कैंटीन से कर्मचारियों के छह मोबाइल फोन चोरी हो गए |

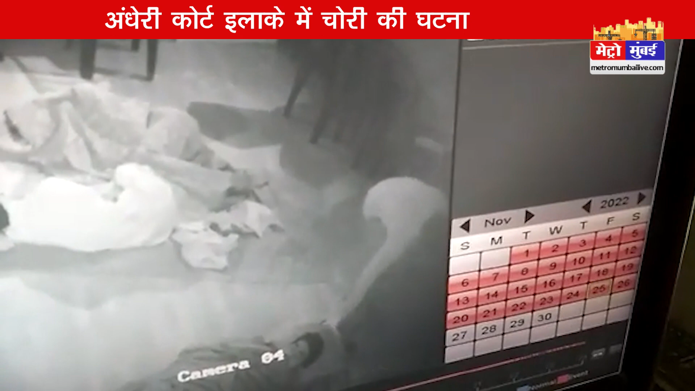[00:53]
की ये घटना सिसी टीवी कैमरे में कैद हो गई है और इस सेसी टीवी में साफ नजर आ रहा है कि चोड ने छे मोबाइल फोन लूट लिया है मैटर मुंबई के लिए जोती यादव के साथ समवाधाता धनुषधारी यादव की रिपोर्ट